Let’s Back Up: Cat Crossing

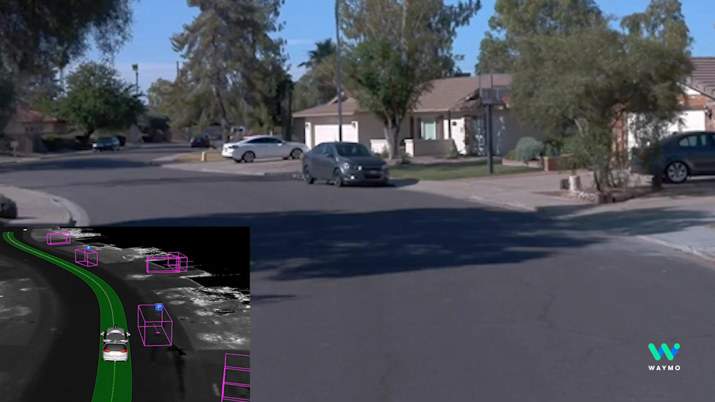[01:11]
In this case that would mean the time between the cat
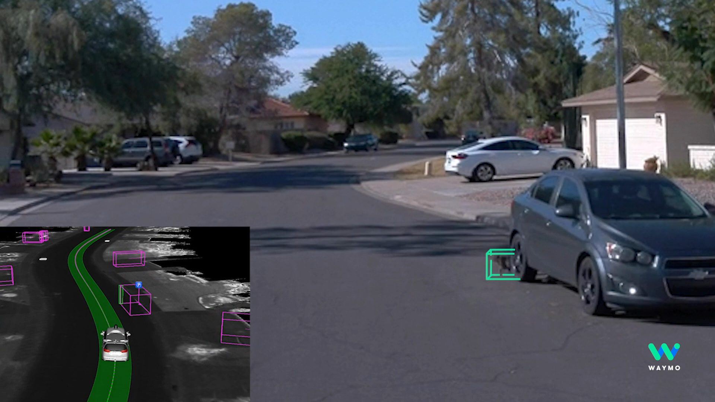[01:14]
appearing up from underneath the vehicle to the time at which we started applying brakes for it.